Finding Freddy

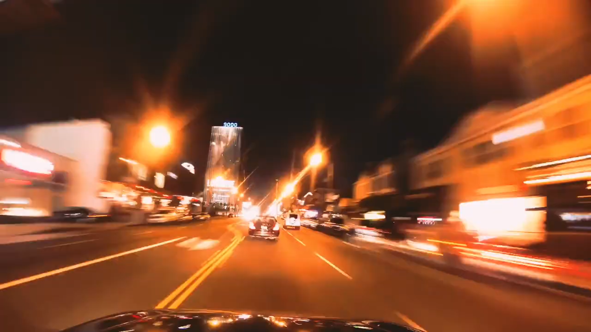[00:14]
It continued all the way to Hollywood, under the lights and marquees of the Sunset Strip,